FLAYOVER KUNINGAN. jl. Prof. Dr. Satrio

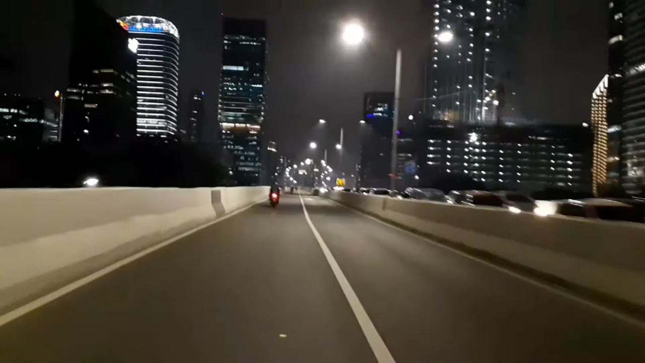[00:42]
Perjalanan dengan menyusuri jalanan ibu kota Jakarta guys. Dan kali ini sebenarnya kami arah pulang ya, sebenarnya dari arah pulang kerja guys, melalui dari Kuningan. Dan jembatan ini namanya jembatan Kuningan ya, ya atau di Satrio, Dr.
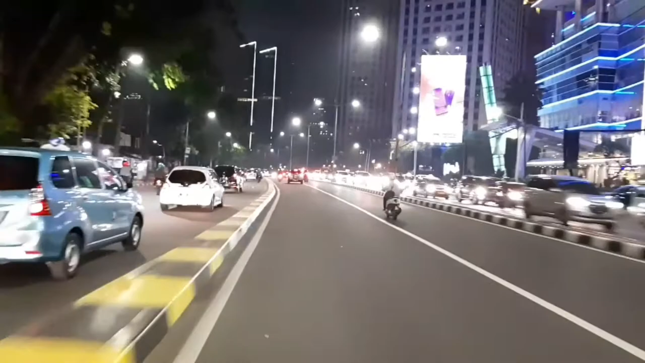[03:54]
Kembali lagi masih tetap bersama kami, dan kita sudah melewati ya, sudah turun dari jembatan flyover Dr. Satrio atau Kuningan ya, dan kita sudah mulai masuk di Jalan Kiai Haji Mas Mansur arah Tanah Abang.
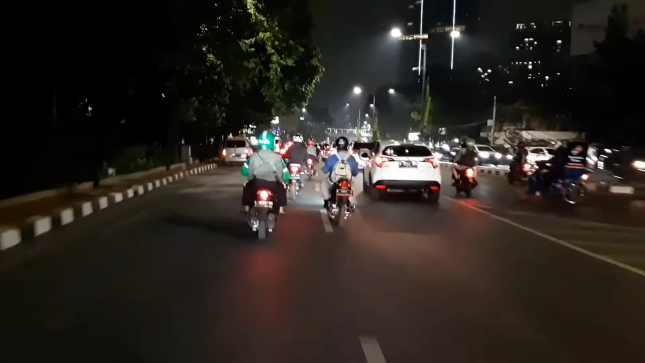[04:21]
Dan sepanjang jalan ini sampai ke Tanah Abang masih termasuk Jalan Kiai Haji Mas Mansur. Oke, sebentar lagi kita akan naik jembatan Kiai Haji Mas Mansur atau pas di depan Karet guys ya. TPU, samping TPU ada jembatan, namanya jembatan Kiai Haji Mas Mansur, dan kita akan melewati ke sana guys ya.
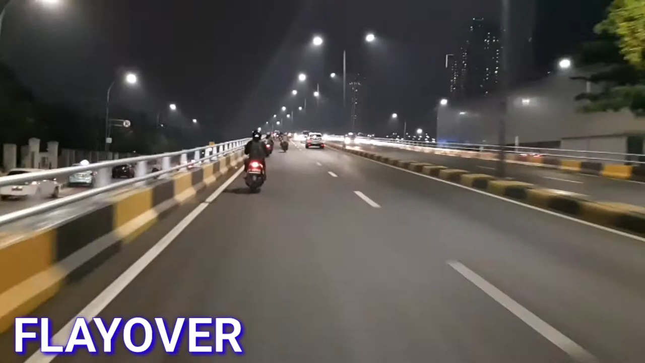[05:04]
Oke, langsung guys, kita mulai masuk guys ya, naik jembatan Kiai Haji Mas Mansur. Iya.
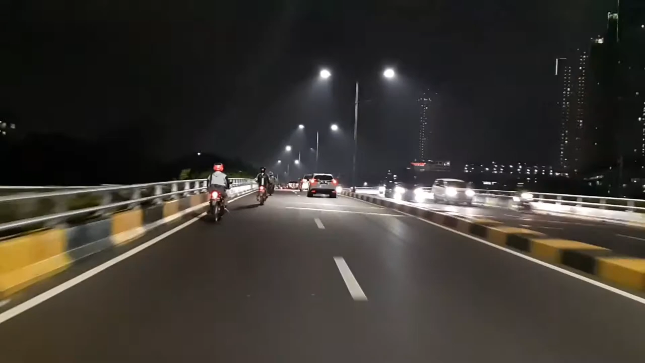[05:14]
Nah, kalau samping kiri itu pemakaman TPU karet. Dan tepat pas pertengahan di bawah yang agak mau turun, nah, itu samping kanan stasiun stasiun karet, guys. Dan kita masih tetap di jalan Kiai Haji Mas Mansur, guys, ya. Langsung menuju masih ke arah utara,
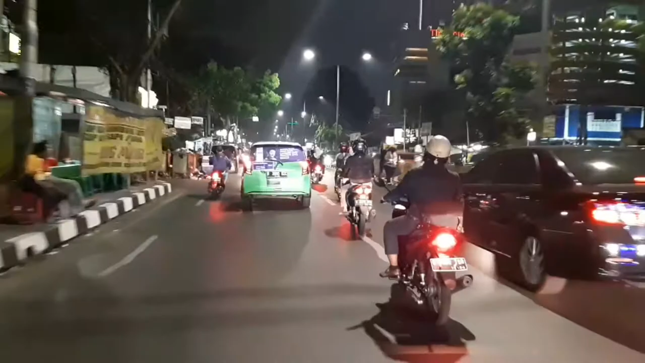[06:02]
menaik jembatan flyover flyover Cideng, ya, guys, ya. Oke, lanjut terus kita, guys, dan sebentar lagi kita akan sampai, ya, ke pusat pembelanjaan Tanah Abang. Nah, di sini daerah sini nih kalau siang, guys, ya, lumayan padat, macet.
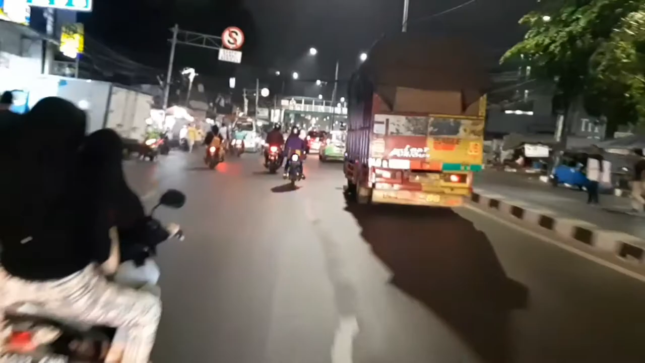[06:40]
Bisa macet total juga, guys, kalau lagi jam-jam sibuk. Oke, lanjut terus, guys, dan kita akan tiba di Tanah Abang, guys, ya. Ini sudah sampai di Tanah Abang, guys, Pasar Tanah Abang. Di depan, dan kita akan masuk melalui underpass. Oke, sebentar lagi, guys, sudah mulai nampak, guys, ya.
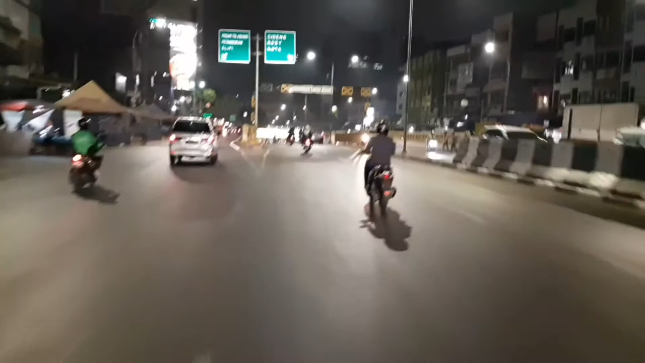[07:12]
Nah, di sini mulai nampak Pasar Tanah Abang, dan kita langsung masuk ke kanan, guys, mulai masuk ke underpass.
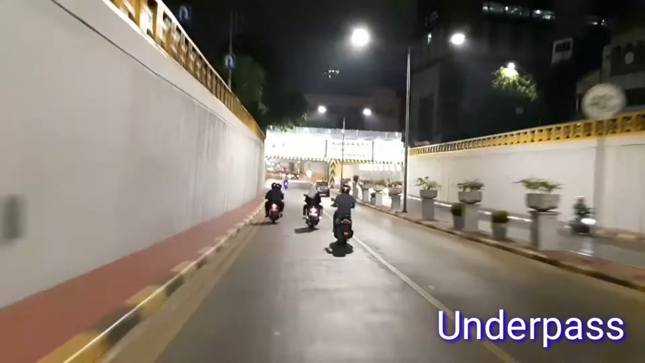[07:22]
Underpass Tanah Abang, dan langsung terus kita menuju ke arah utara, guys.